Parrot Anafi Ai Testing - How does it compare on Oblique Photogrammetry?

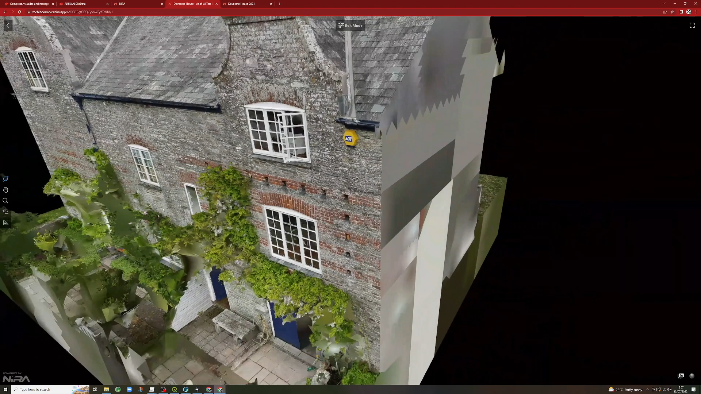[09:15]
Visually, there's a slight improvement in visual detail from the ENAFI.
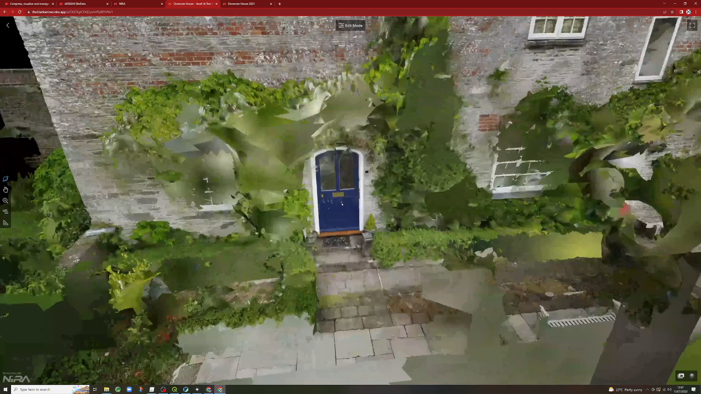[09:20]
There's a much bigger improvement, again, in the amount of data that's captured.
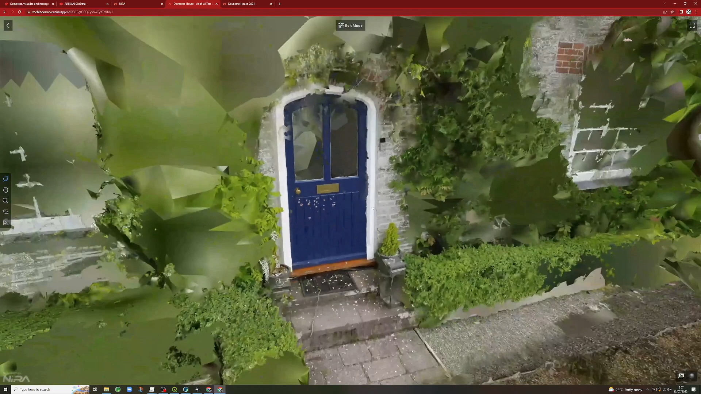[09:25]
So if you're going to be using the models in a measurable sense, in a measurable way, you want more data points so you can measure, you've got more accuracy.